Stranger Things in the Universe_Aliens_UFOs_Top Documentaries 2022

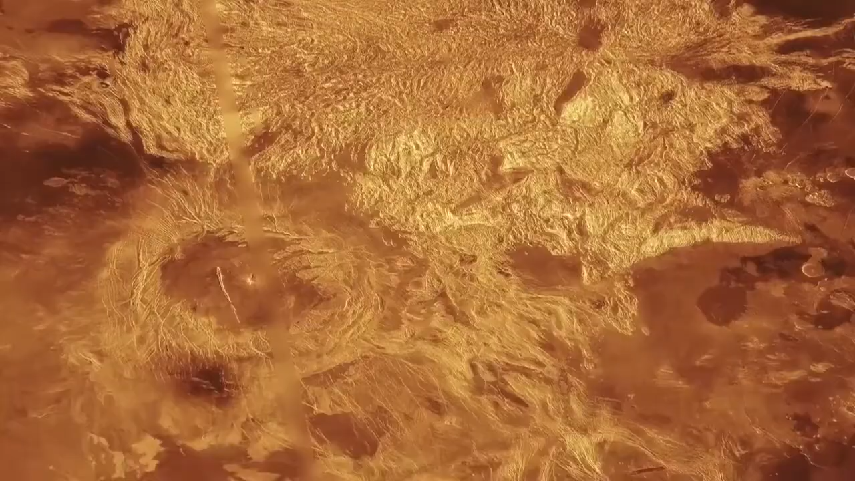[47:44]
tectonic plate movement, turbulent surface winds,
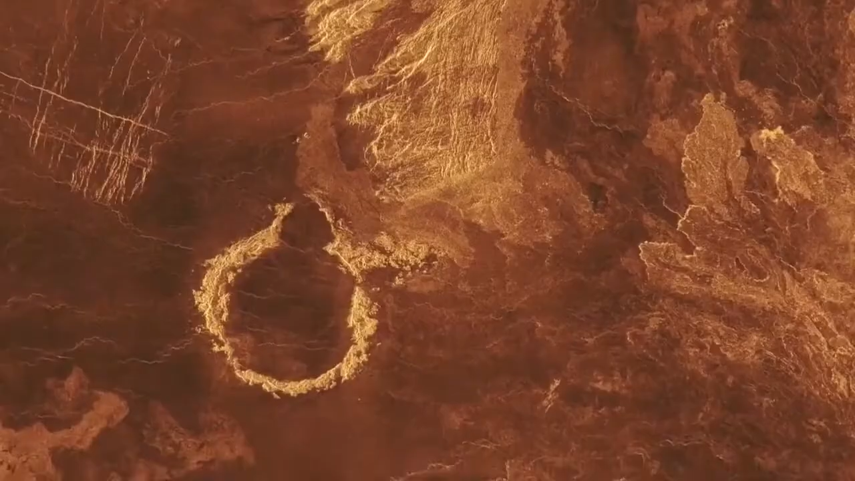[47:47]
and miles of lava channels,
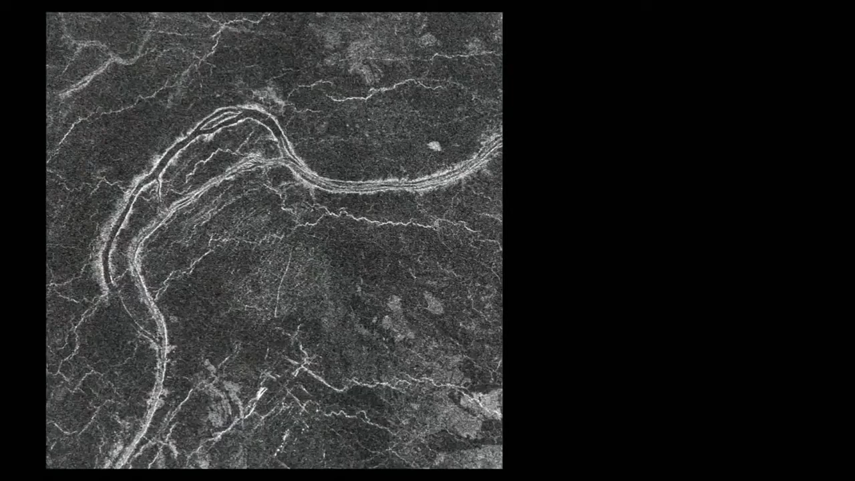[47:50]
including one measuring 5,550 miles long.